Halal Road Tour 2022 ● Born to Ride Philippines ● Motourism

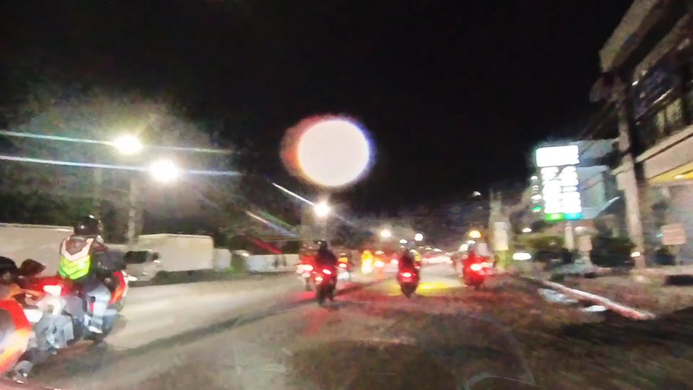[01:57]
Alright, nandito na kami ngayon sa 2 feet.
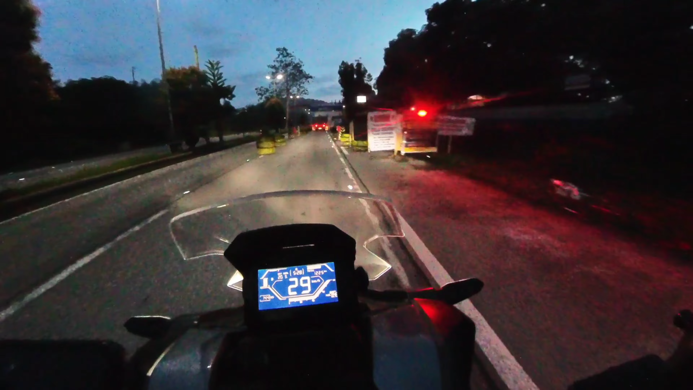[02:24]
Nauna na yung ibang grupo. Alright, pero marami. Napakarami pa sa likod. Sir, good morning.